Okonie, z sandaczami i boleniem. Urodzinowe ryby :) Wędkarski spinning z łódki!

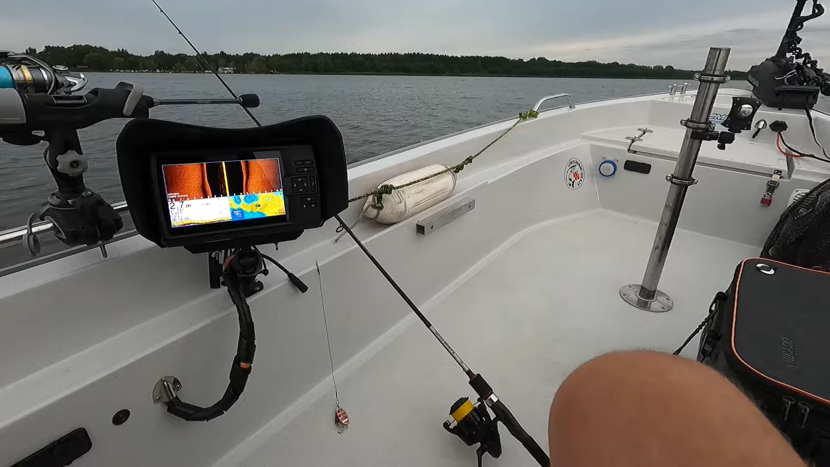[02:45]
Puch pływam, posprawdzam, ale na razie tylko te pojedyncze okonki się trafiają. Nawet nie, że jakieś dwa, trzy, chociaż cokolwiek, tylko pojedyncze ryby. Dziwna sprawa.
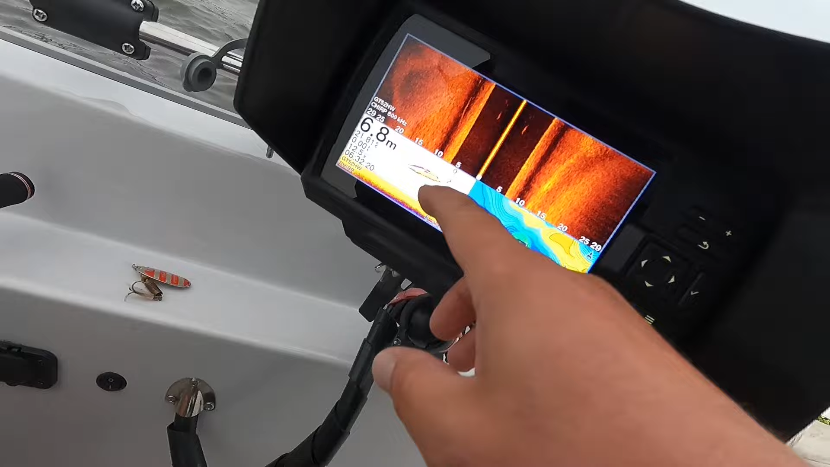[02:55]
On screen: depth 6.8 m
Ale fajne, ryby tutaj przepłynęły. Pięknie, tutaj widać, piękna ryba.
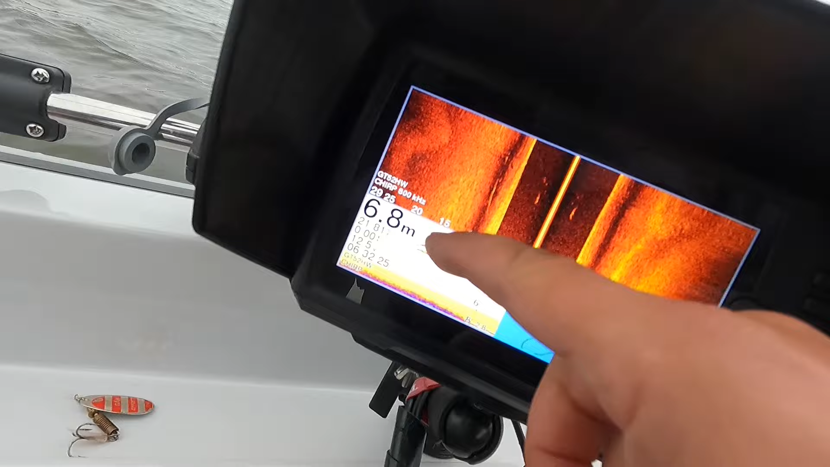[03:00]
On screen: depth 6.8 m
Tutaj dwie ryby fajne przepłynęły. Tylko jeszcze, żeby chciały brać.
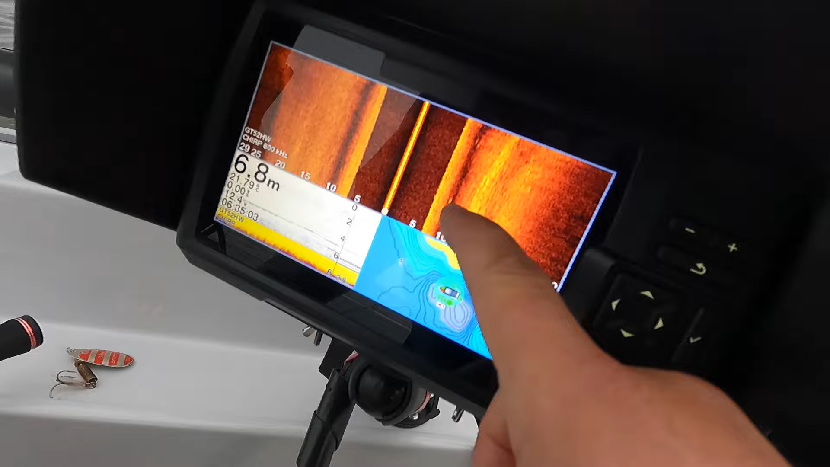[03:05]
On screen: depth 6.8 m
Kolejna, piękna ryba. Kolejne zmiany przynęt.
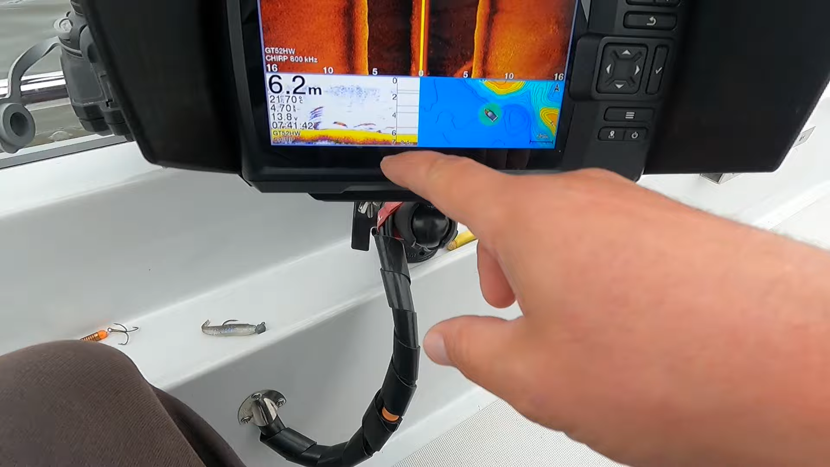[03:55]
On screen: depth 6.2 m
Ale to jest w większości białą ryb. Bo się tutaj za dużo, za bardzo nie odbija na bocznym skanie.
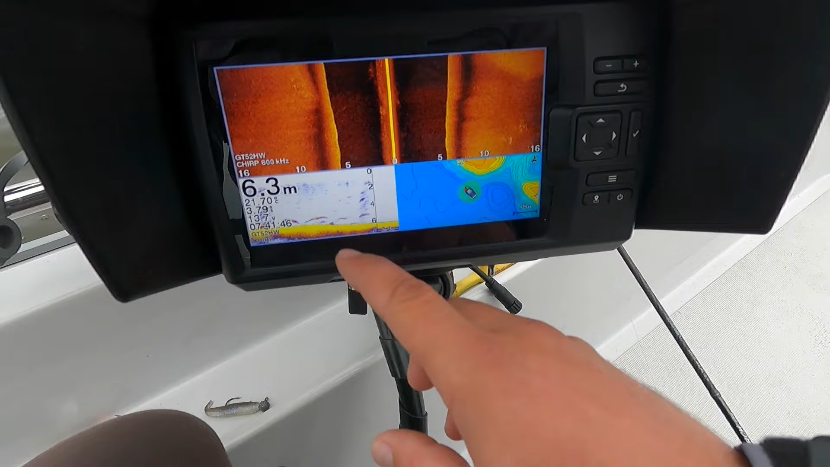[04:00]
On screen: depth 6.3 m
Są te rybki takie porozmazywane. Więcej fioletowego niż żółtego.
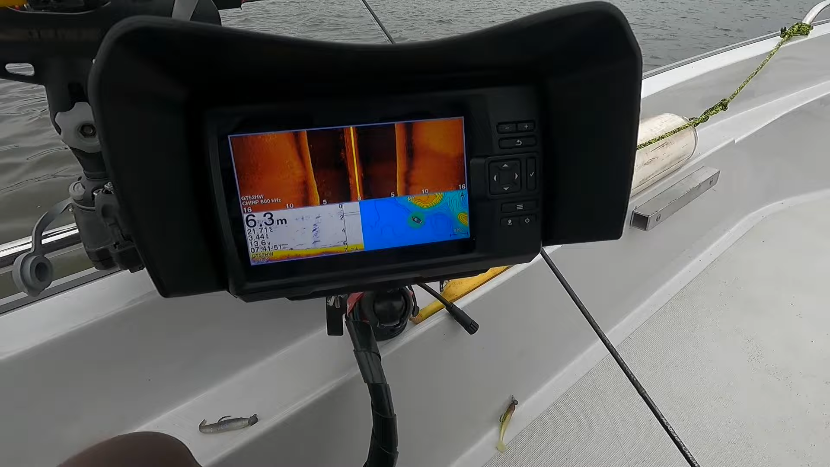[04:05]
On screen: depth 6.3 m
Ale co jakiś czas właśnie przy tym wypłuceniu pojawiają się jakieś takie ładniejsze ryby.
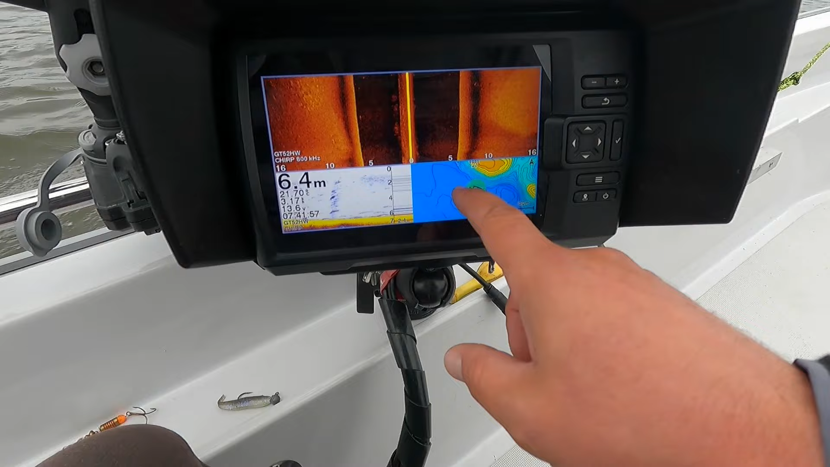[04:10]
On screen: depth 6.4 m
Jakby może okonie. A tutaj coś jest fajniejszego.
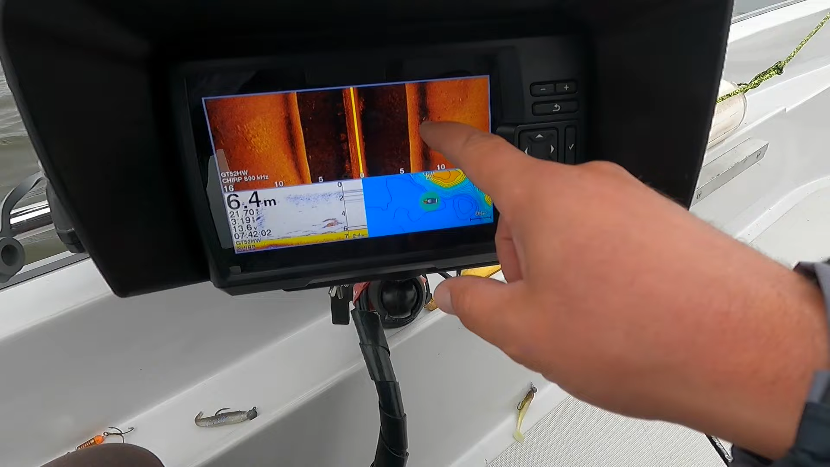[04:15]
On screen: depth 6.4 m
I widzę, że mam tu jakiś znaczek. Jakaś rybka tutaj kiedyś była.
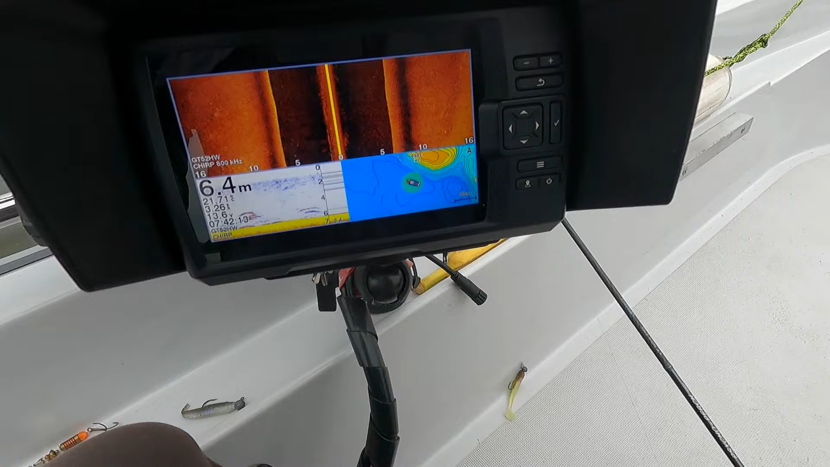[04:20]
On screen: depth 6.4 m
Kurczę, ale co z tymi drapieżnikami? Na trzy okonki nic z opadu nie chcą.
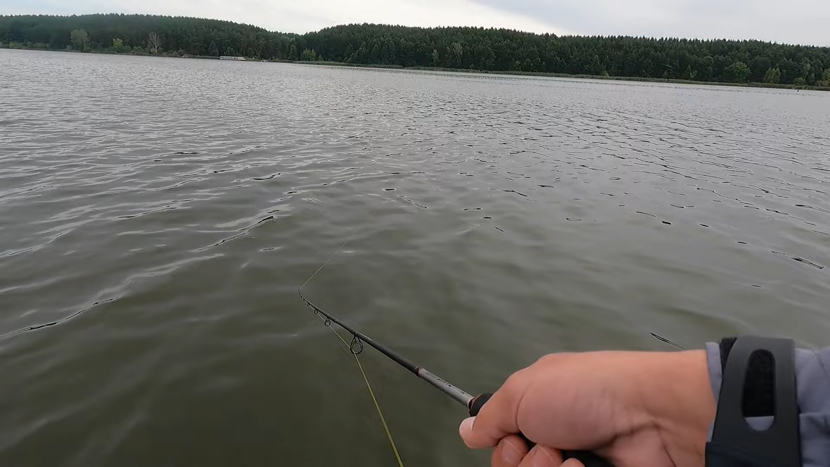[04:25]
Tylko wirówkę. Najlepiej większą, nie mniejszą.
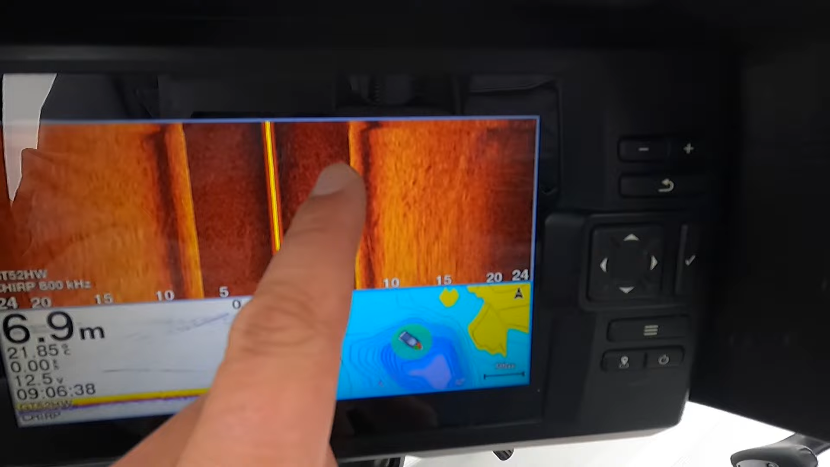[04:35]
On screen: depth 6.9 m
Znów fajne stado ryb przepłynęło. Ładnie podbijane. Może to nawet okonie.
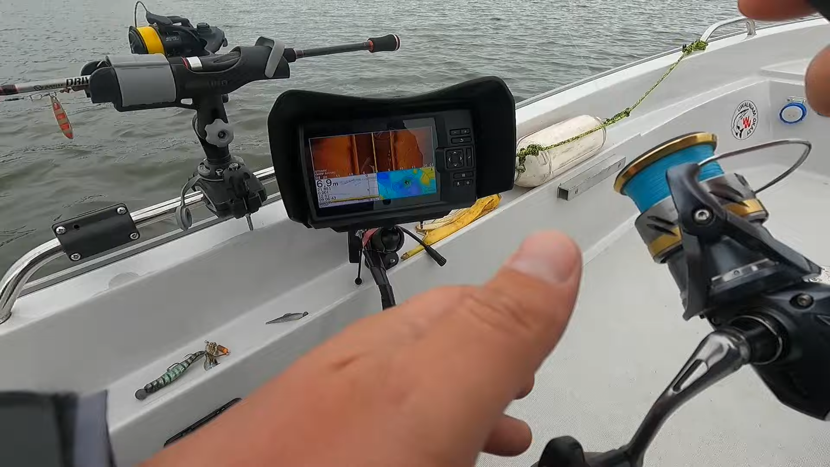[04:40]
Ale nic nie chcę drać. Ale nisko ten samolot leci.
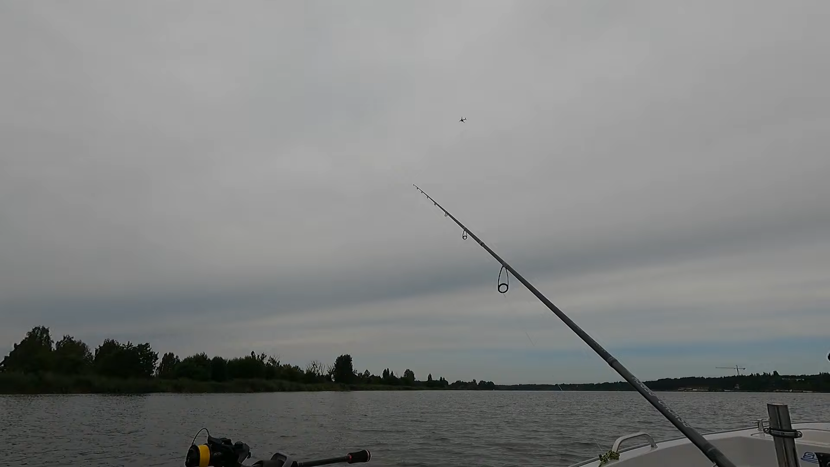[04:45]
Jak cichutko. A co to jest tutaj pod wodą?
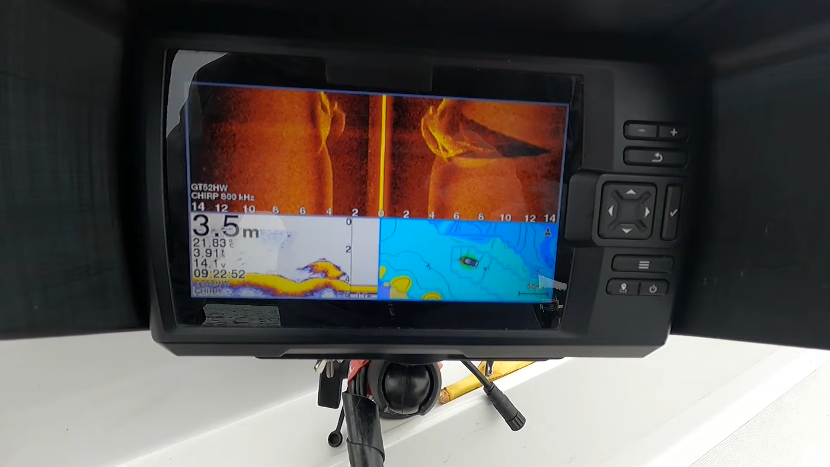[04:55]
On screen: depth 3.5 m
Jakiś taki głaz? Nie wiem, ciężko powiedzieć.
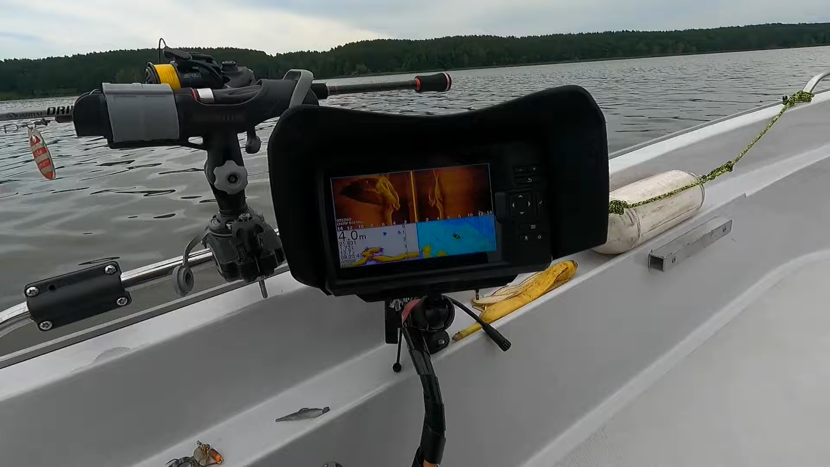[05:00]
I tak to trochę z boku bardziej wygląda.
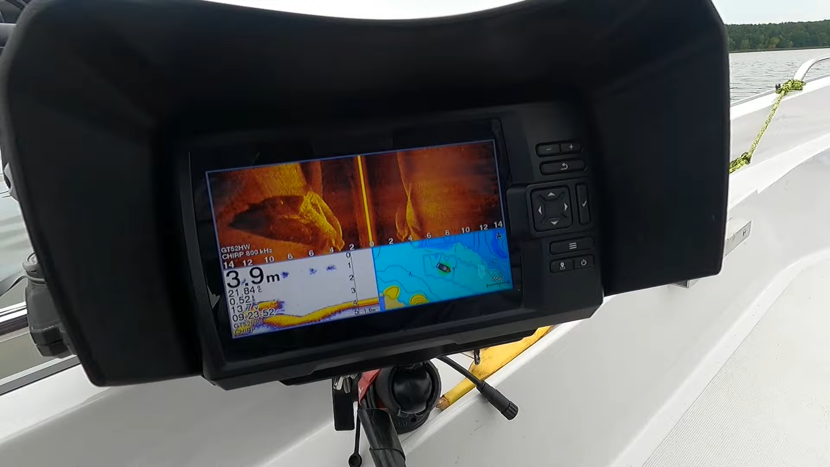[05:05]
On screen: depth 3.9 m
Może warto tu porzucać. Może nie zerwę od razu w pierwszym rzucie. Jak tak przyciągam po tym, to coś takiego bardzo twardego, jakby betonowego.